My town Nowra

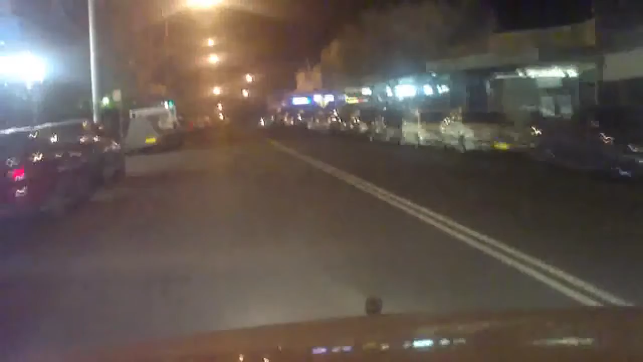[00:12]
Can't you see? Look, look at all the people! Yay! There's none. God, someone had a fight or something, so I have something entertaining to do on a Friday night. Yawn. Here we go, another red light. Oh, I'm just going to sleep, sitting there. Oh, look!
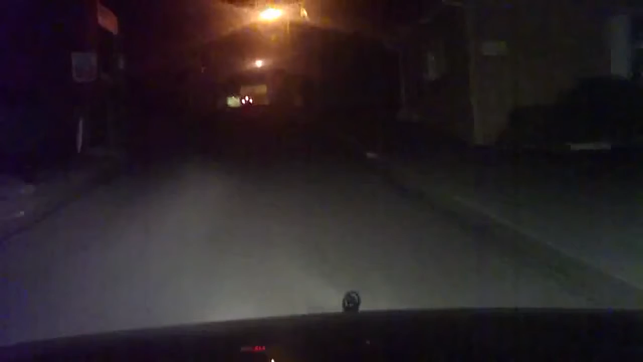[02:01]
There's just nothing to do! At all! On a Friday night in an hour. This is my town.
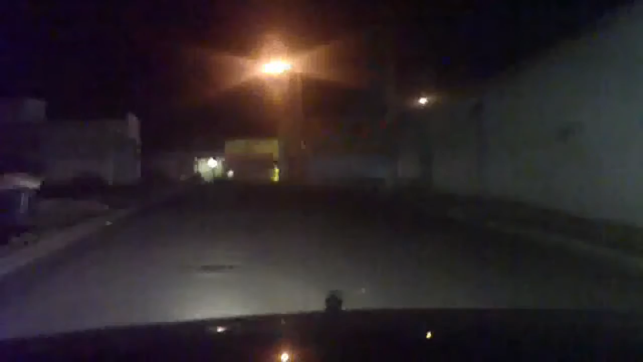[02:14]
And try not to fall asleep while you watch this video, because I've tried not to fall asleep filming it.
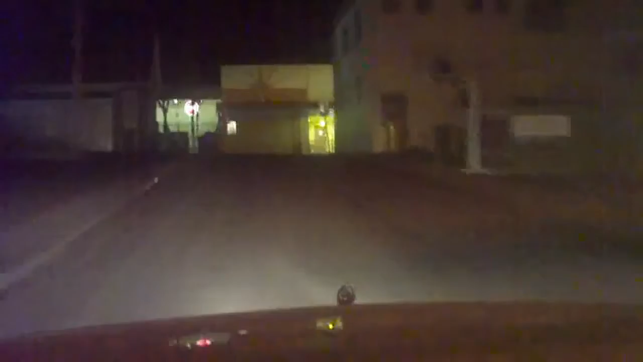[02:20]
Mind you, it's only 8.30 in an hour on a Friday night. But the point is, there's no one out.
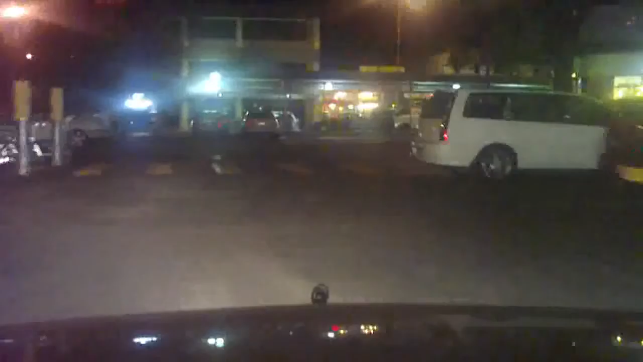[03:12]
Oh! And the guy nearly walked out in front of the car. Now that could have been exciting. Mind you, I'm in the passenger seat. I'm not driving. But if I was driving, I would have ran him over. Don't tell anyone I said that. Why not?